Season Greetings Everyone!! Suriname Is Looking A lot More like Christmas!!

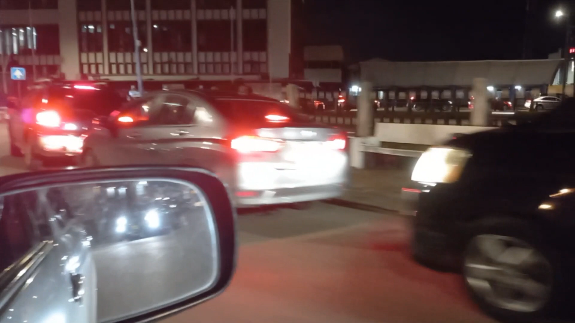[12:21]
And it goes around, all the way around there. Look, all the way around to Burger King there.